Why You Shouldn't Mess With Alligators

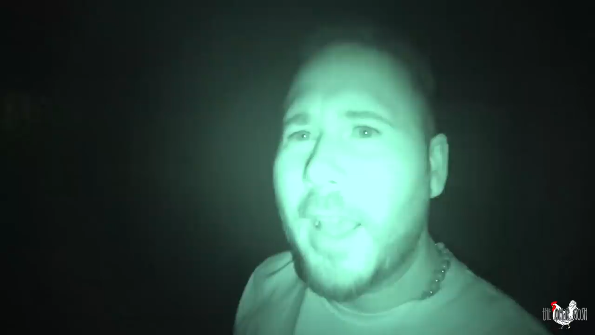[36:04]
Now we can see in the dark.
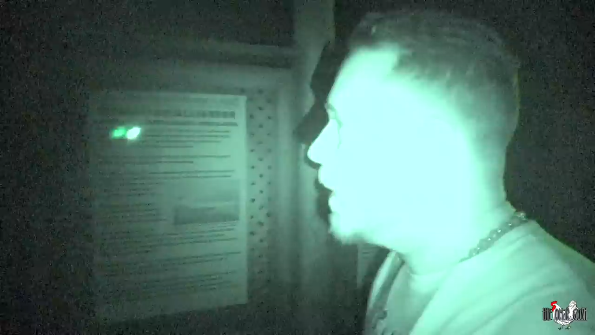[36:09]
I think there's some snakes in here.
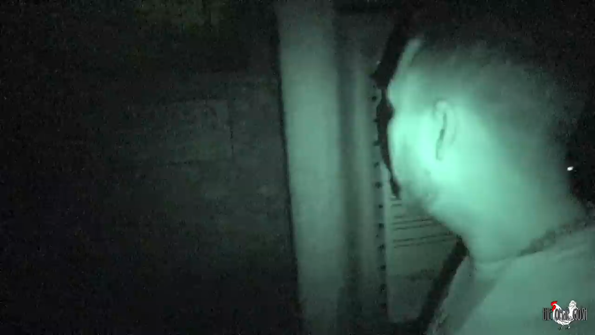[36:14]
You get to see these snakes, what they're doing in the dark.
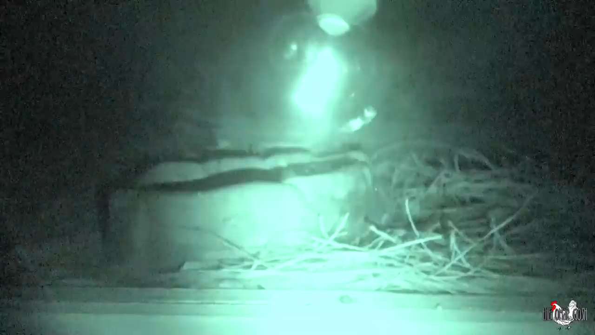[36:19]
Where are you at, little guy? Oh, wow, look, I found one right here.
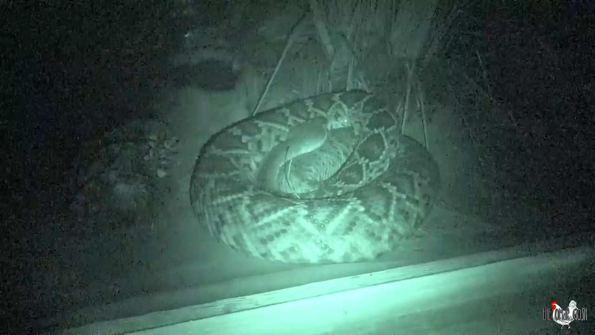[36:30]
I think that's a diamondback rattlesnake. Yo, this is cool, because I can't see him at all in the dark. I could only see him through the camera. This is crazy. I was just standing next to Trezos here, and I'm gonna walk by his tail right here.
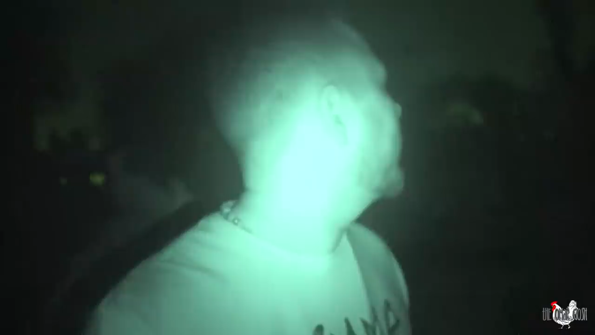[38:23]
It's not really a water park. It's kind of like a splash zone. Yeah. Little fountains and stuff. Man, I really want to see the breeding marsh real quick. Let's go over there real quick.
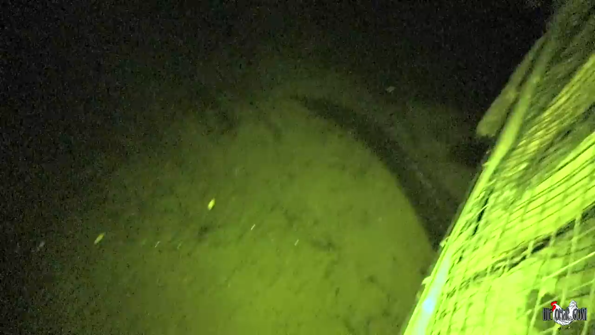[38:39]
There it goes right there. Are there any more? I can't see. Oh, look at all their eyes glowing.
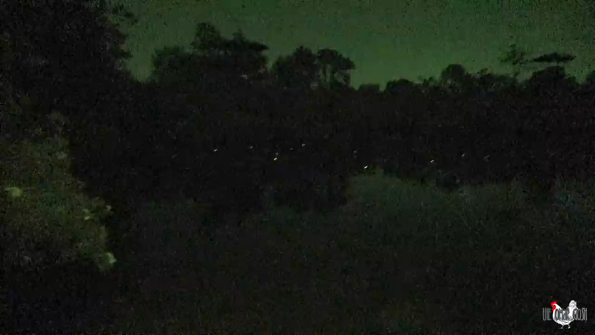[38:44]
Yeah. What? Yeah. Look. Those are all gators. Damn, that's cool. Bro, you can see all the gators right there. Yeah, there's a lot of them. They're all just staring us down right now.
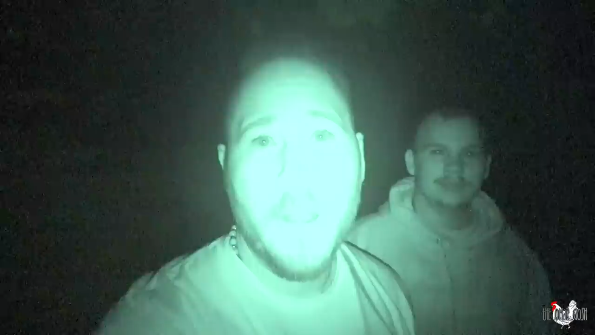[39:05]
It is breeding season, so these guys can get a little aggressive. They want to get out of here. Never ended a video like this in infrared. Thinking about going to some, like, you know, crazy, creepy places with my nighttime camera. Let me know what you think. Sounds like a squeaky toy. Be sure to check out Gatorland Vlogs. I will leave a link in the description. Let Savannah know, because she's the one that runs that YouTube channel. Let her know that you were sent here and you are a fam, and show them some love.